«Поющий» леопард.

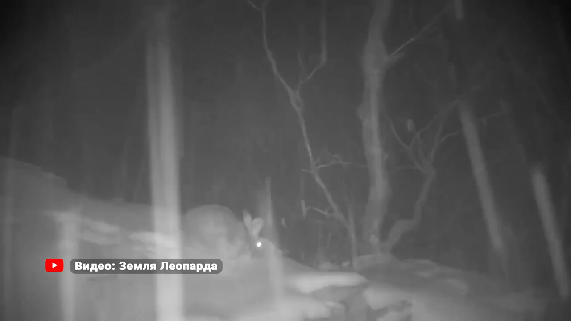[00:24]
Автоматическая лесная камера была закреплена самими туристами под руководством профессионального
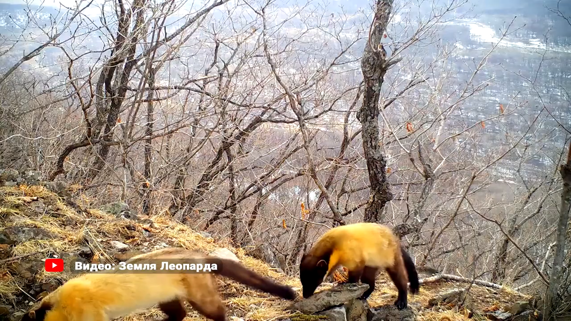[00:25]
гида в рекреационной зоне Национального парка Антона Гонзевича. Также туристы запечатлели пару харз – самых крупных и ярких куниц этих мест.
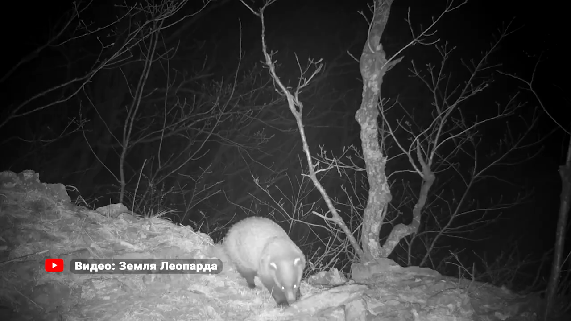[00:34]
Звери внимательно изучали местные запахи, оставленные другими животными, возможно, в поисках добычи.